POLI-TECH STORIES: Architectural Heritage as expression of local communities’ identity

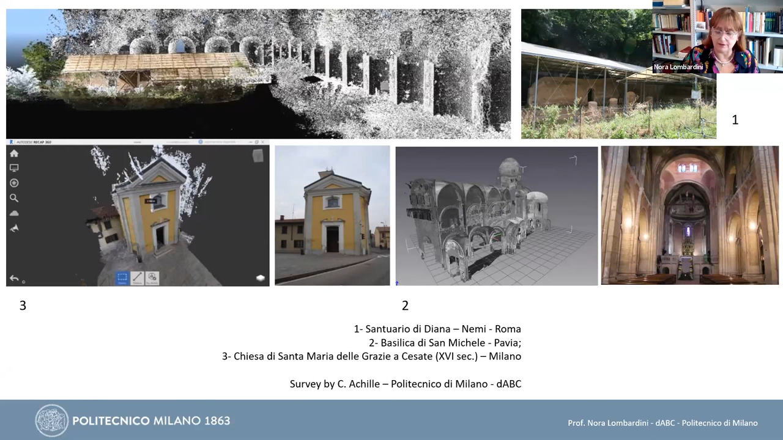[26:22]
and another small church, close Milan again, a very small church, a chapel, something like a chapel in Chesotte, a nice place, a very close Milan. But you can see here also this kind of drawing also connected with the study of the building that was made many years ago.